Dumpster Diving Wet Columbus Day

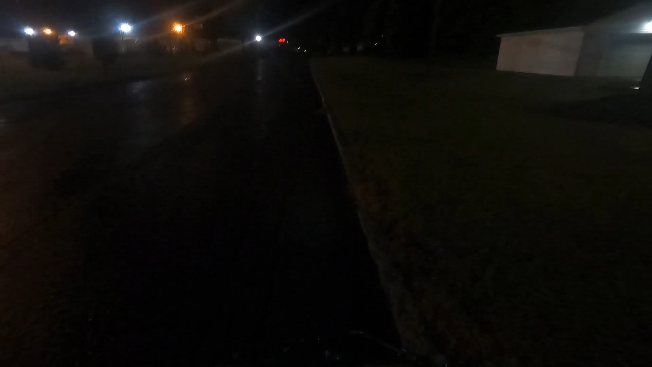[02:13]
all right on the street where they're on they're way down there though so maybe i wouldn't have seen them because they're like way down there but one of the cars is leaving now i think they're just you know advising them to take a hike
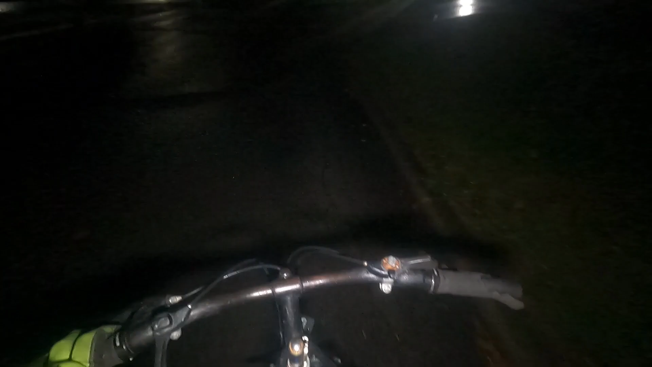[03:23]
all right back to our normally scheduled dumpsters oh you guys can't see there's a freaking deer over there bambi did oh there hi bambi i don't know if you can see her on the blinding light right there hi bambi